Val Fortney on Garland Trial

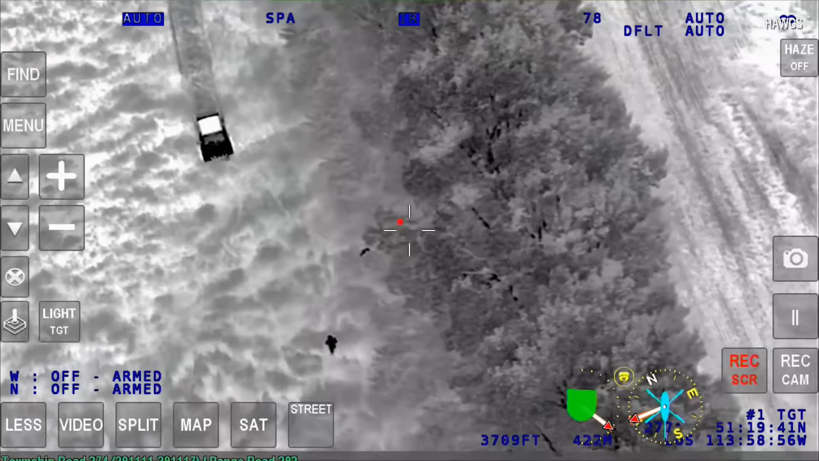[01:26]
getting in their Crown Victoria police car, driving through these fields over ruts and potholes,
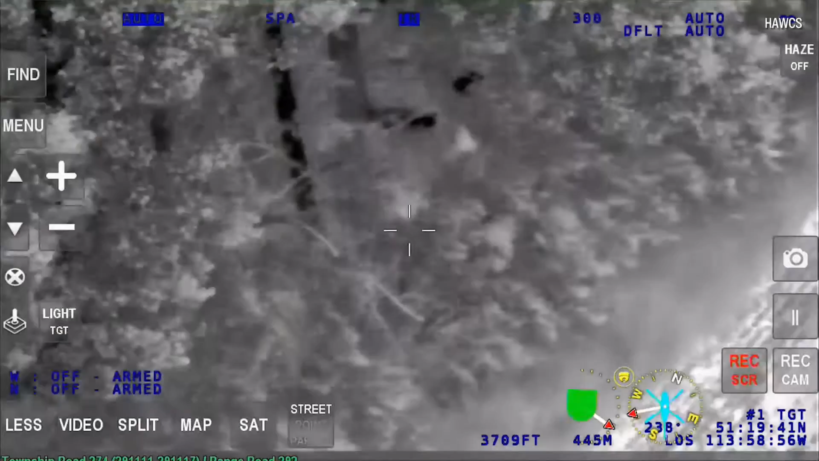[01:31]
and come to a stop finally at a barbed wire fence. They run out, they get separated, and it's this young 24-year-old at the time,